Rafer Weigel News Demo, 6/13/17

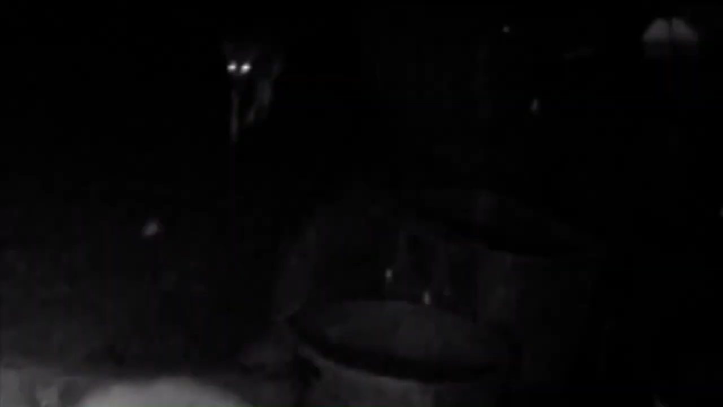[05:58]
Lastly, a turf war in L.A. caught on home surveillance camera after a mama bear and a coyote fight over food in a trash can.
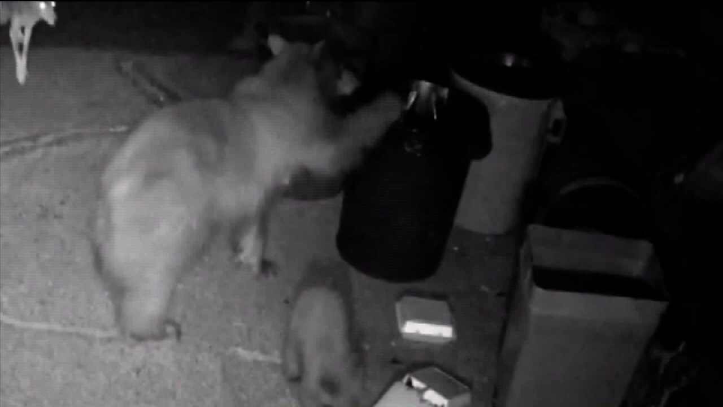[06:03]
You can see the bear chase the hungry coyote away, and the bears got a little cub there with her.
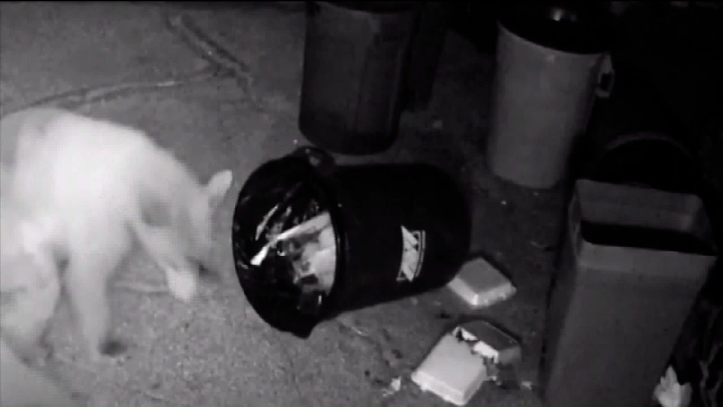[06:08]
But that did not deter the coyote. It kept coming up. Obviously, the bears won the showdown.